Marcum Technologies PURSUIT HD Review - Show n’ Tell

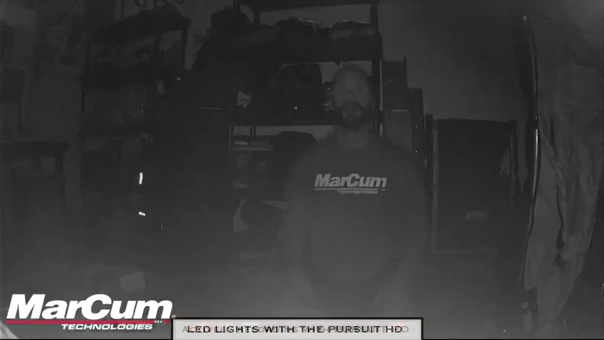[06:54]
Let's check this out. So, all right, here we are, the Pursuit HD with the LEDs on. This is on LED power four. That's LED power four. There's four settings. This is full setting. As you guys can see, I mean, you can look around the room. I mean, everything in here, there's my otter, shanty,
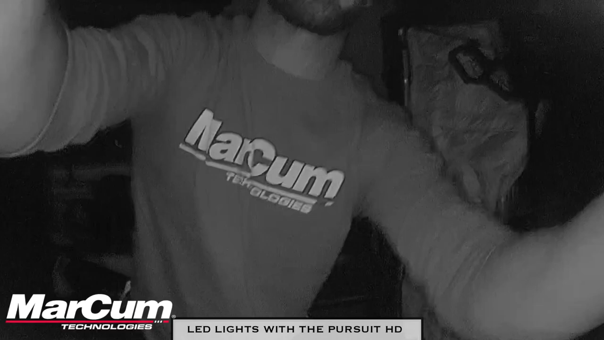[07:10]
all the fancy fishing stuff just partying in here. As you guys can see, pretty awesome camera. So I'm here, like I said, Pursuit HD. This is the live footage. This is the LED light setting four. I have an external microphone. This is crazy amazing quality. Next I want to bring you over and show you what IR looks like when you're filming at 1080p. Check it out. All right, here we are. IR footage. Pursuit HD from Markham Technologies.
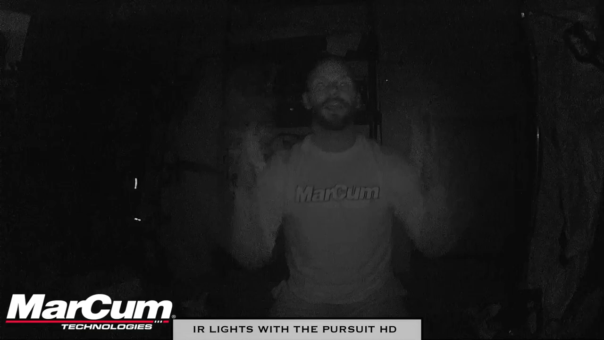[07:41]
This is IR. If you guys don't know the difference between IR and LED, LED light is your typical white light. You've got four power settings. This is IR. This is Covert. This is Blackout Mission. And this is the setting you usually want to be fishing on because you're only producing two tiny little red dots underwater, which ultimately attracts a lot of fish in IR mode. So this is the Pursuit HD IR mode 1080 by 60p from Markham Technologies. I'm going to go ahead and wrap this up, guys.